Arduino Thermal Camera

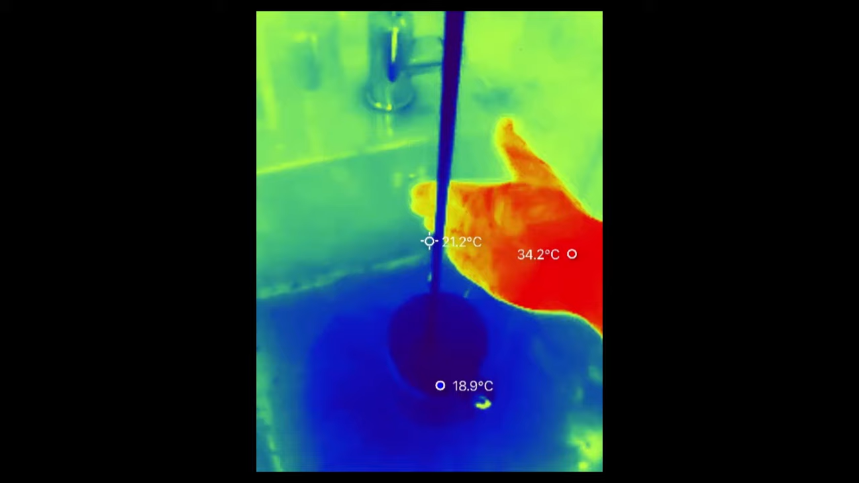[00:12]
On screen: spot 21.2°C, max 34.2°C, min 18.9°C
Here you can see that my hand is clearly visible. This video is sponsored by InfiniRay, but more about them later in the video. So let's get started.
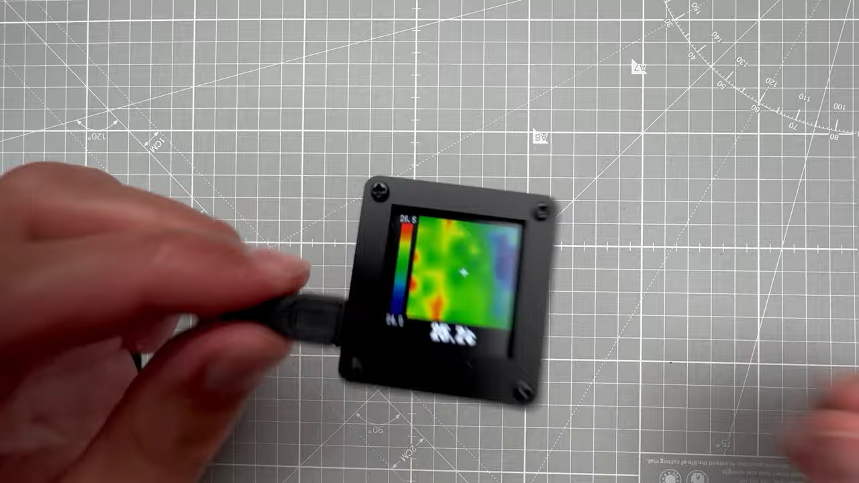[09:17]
And it looks like it has bigger resolution, but that's just this 8x8 resolution being interpolated between those individual pixels and displayed on the LCD display.
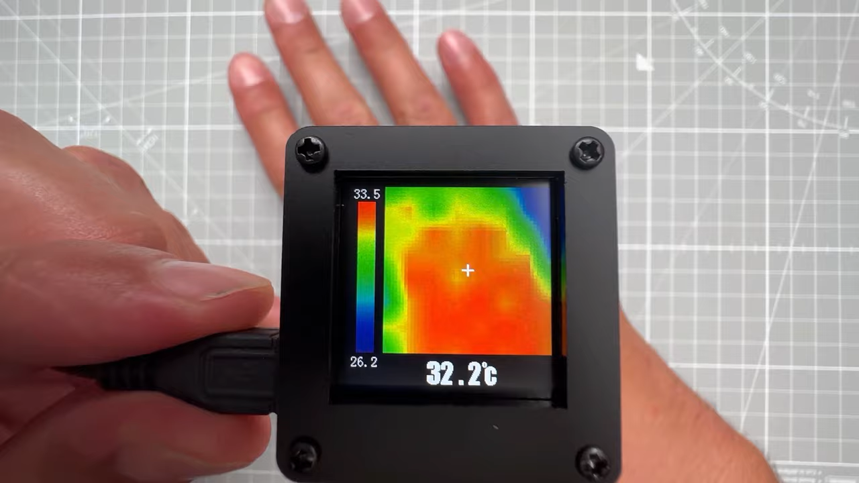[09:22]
On screen: spot 32.2°C
If I show you the back of the module, you can see that the sensor is very similar to ours.
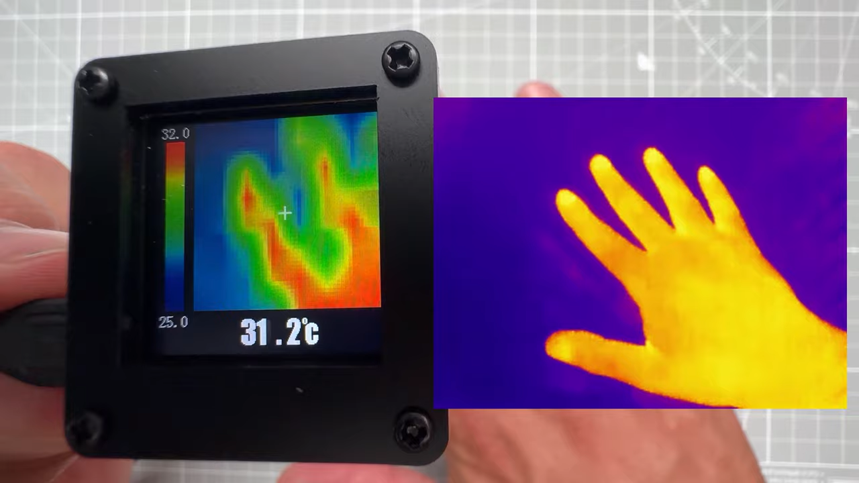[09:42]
On screen: spot 31.2°C
And this is using the thermal camera from company called InfiniRay and the module is called P2 Pro.
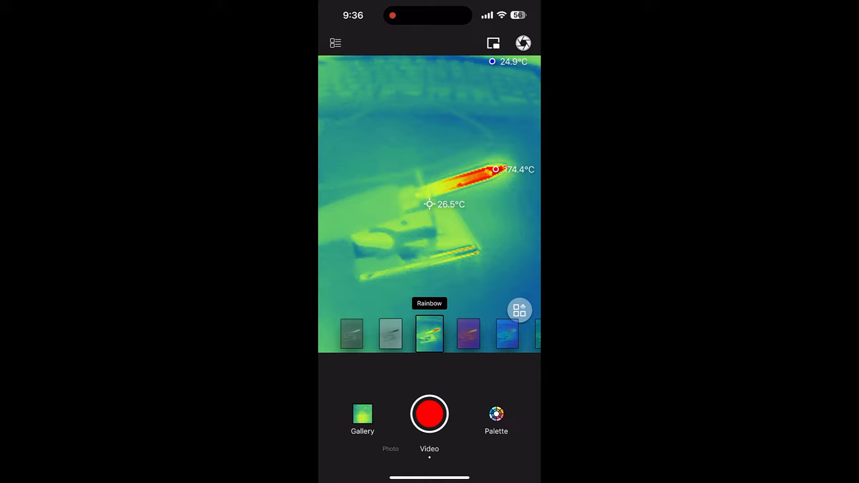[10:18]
On screen: spot 26.5°C, max 74.4°C
I like this rainbow and this iron red the most probably.
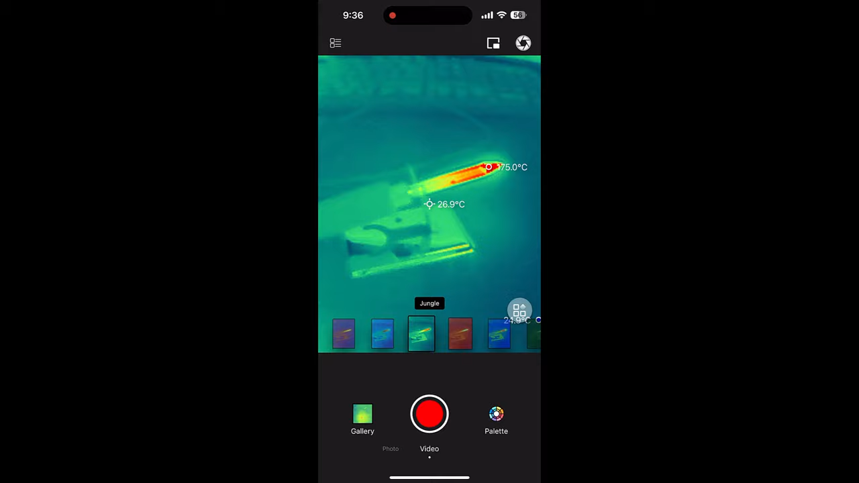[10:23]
On screen: spot 26.9°C
But you also have this jungle and golden red and medical, dim light or gold. I wonder how they come up with those names.
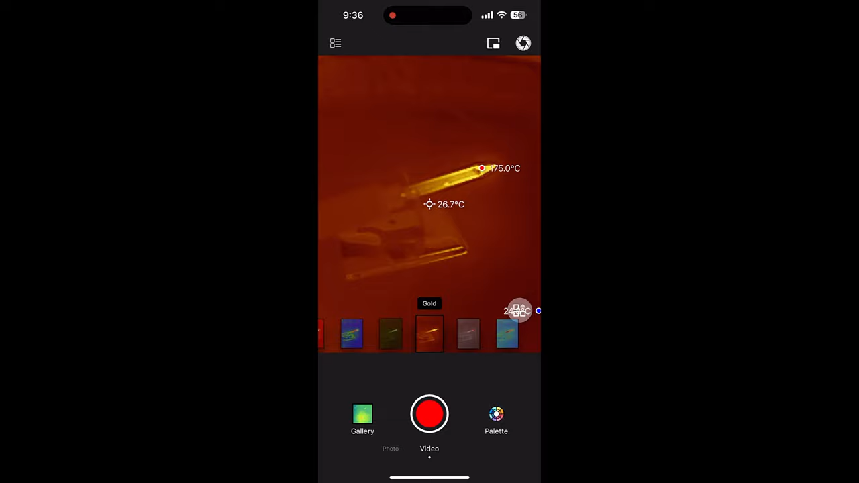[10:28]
On screen: spot 26.7°C
This red hat is actually quite useful as well because it only shows the hotter areas in the color, everything else is grayed out.
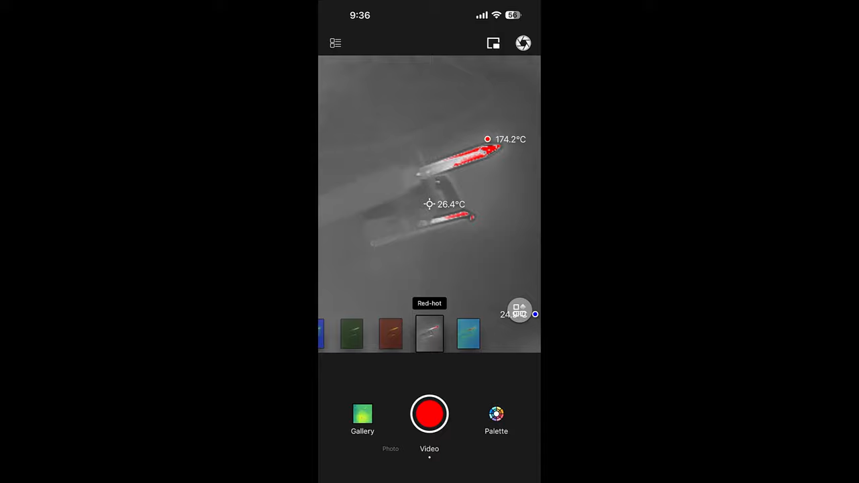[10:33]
On screen: spot 26.4°C
Also, as you can see, by default,
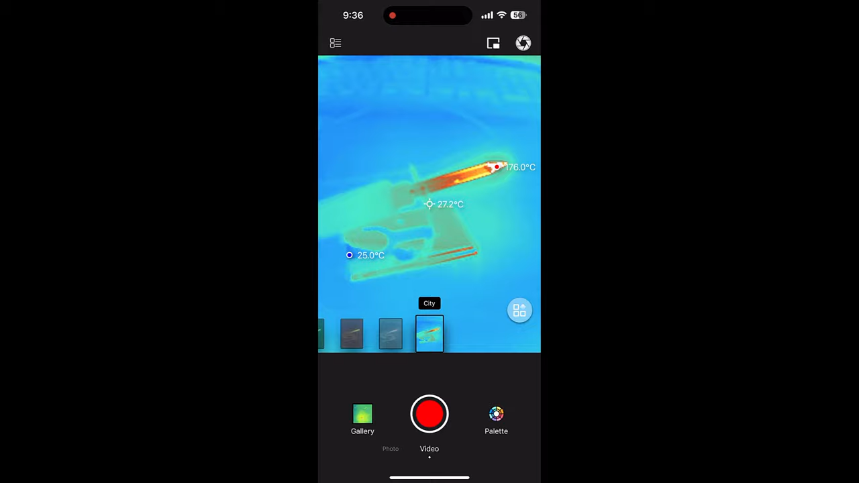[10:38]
On screen: spot 27.2°C
the application shows the temperature in the middle of the frame as well as the hottest and the coldest spot.
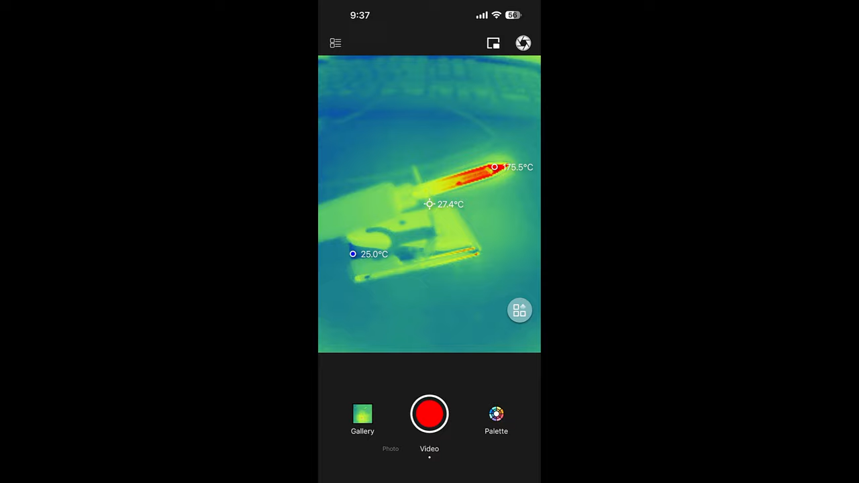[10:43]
On screen: spot 27.4°C, min 25.0°C
You can change it in the settings and if you want you can just disable the temperature.
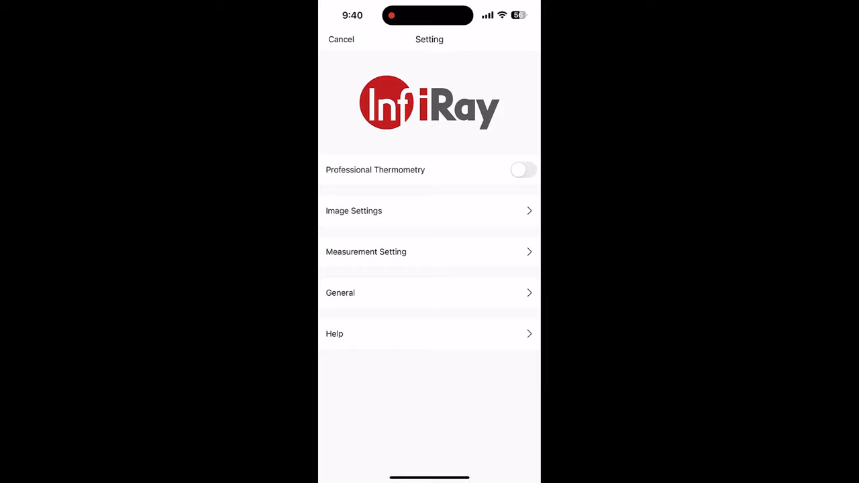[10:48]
If you want to get more details about the temperatures, you can enable the professional thermometry and this will give you access to more tools like setting three different points and getting those temperatures or drawing a line and finding out what's the hottest and coldest spot on that line or doing the same thing inside a frame.
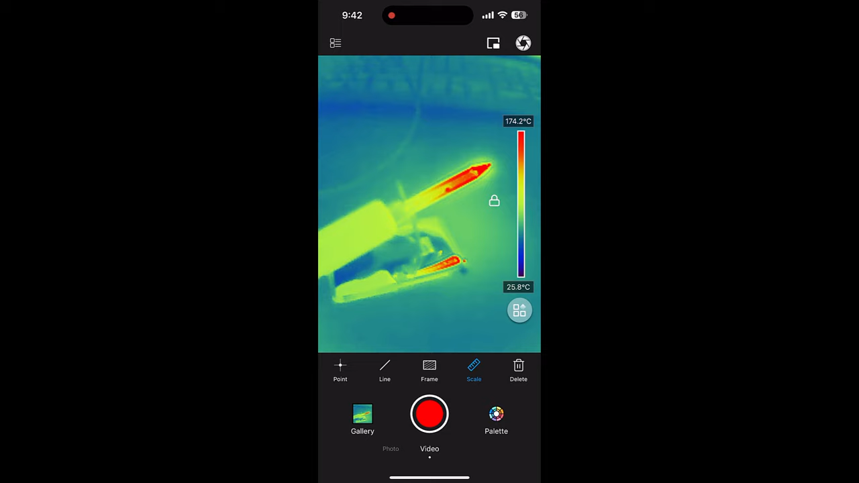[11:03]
On screen: scale top 174.2°C, scale bottom 25.8°C
If you select the scale tool and then click this lock icon, you can track the min and max temperatures and select in which areas you want to see the color and the rest of the stuff will be gray.
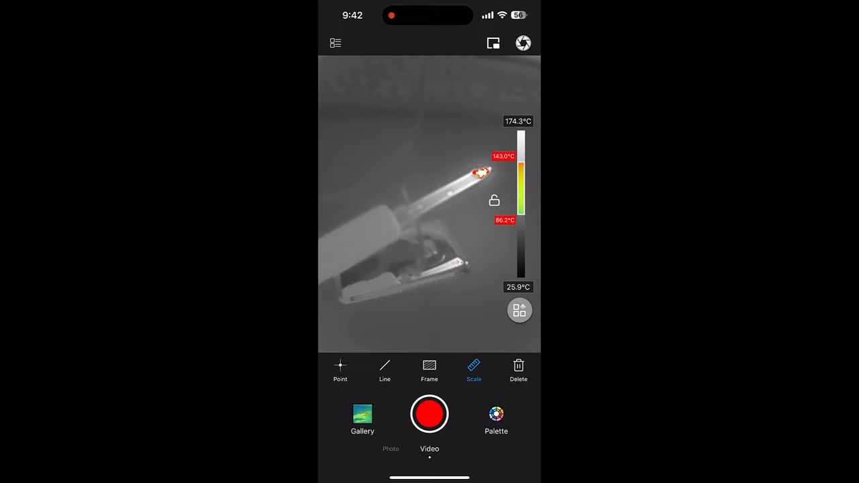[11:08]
On screen: scale top 174.3°C, scale bottom 25.9°C
So this way you can restrict the color palette.
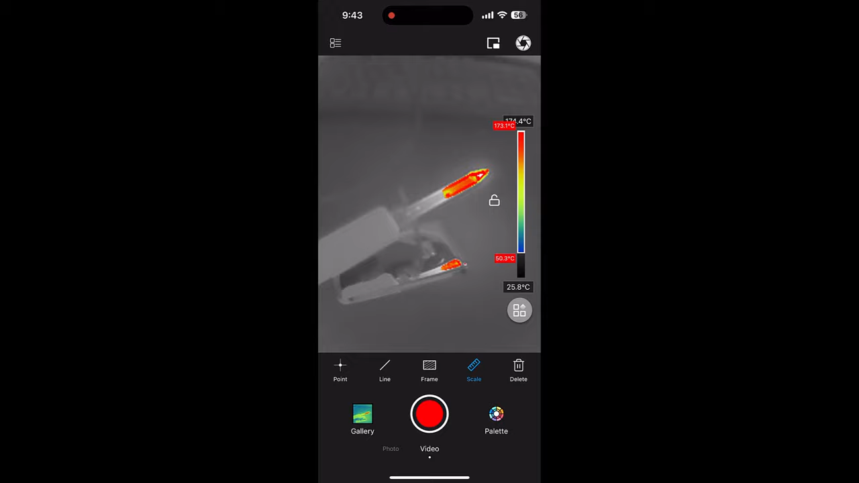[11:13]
You can also show the overlay picture from the camera but this unfortunately is not working very well.
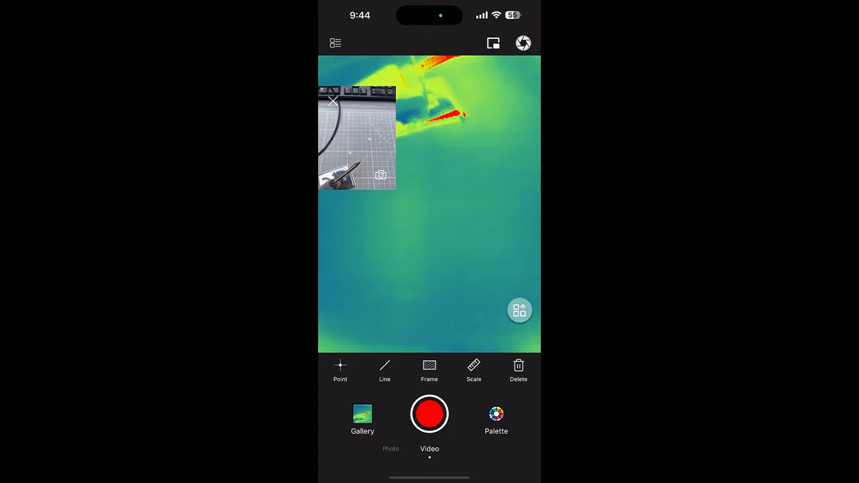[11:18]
Those cameras are misaligned so for some close-up shots, it's almost impossible to have the subject in both frames.
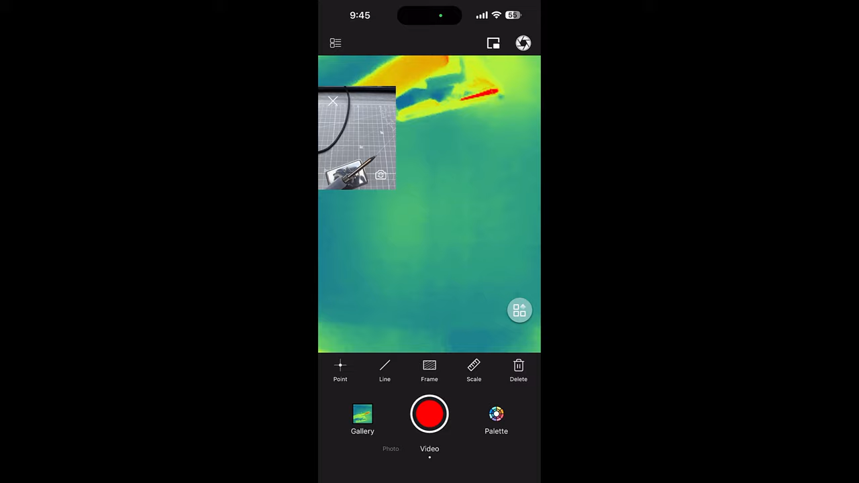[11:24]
Finally, you can set some advanced settings and once you do, I guess the readings will be more accurate.
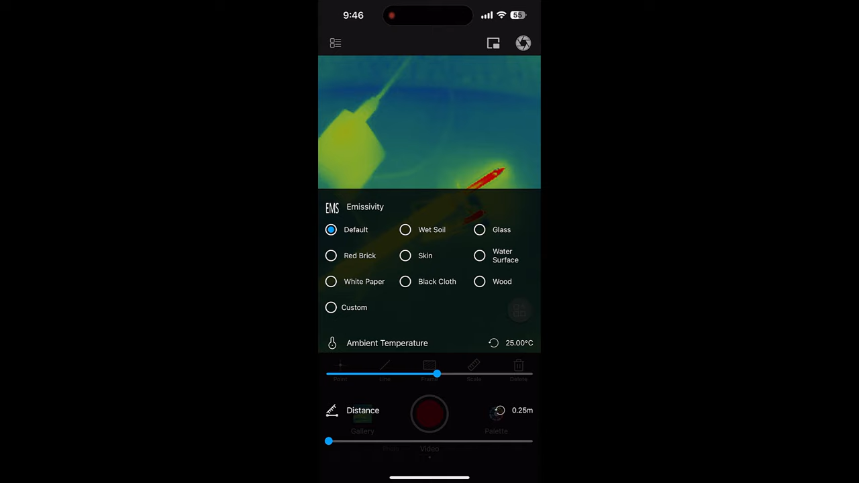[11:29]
Now we've already seen the output from our 8x8 pixel camera and while it was looking nice, it wasn't very useful because you couldn't see any detail.